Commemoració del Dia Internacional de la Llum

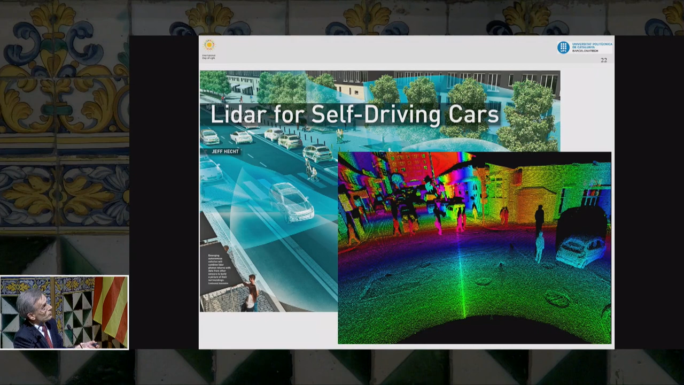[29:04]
Allà, tot amb metralleta de punts, es pot tindre doncs, la situació de les coses, inclús per mesurar les distàncies, i que les distàncies estan representades per diferents colors, no? També doncs, la llum, modulant la llum, també es poden fer les connexions interxips, no?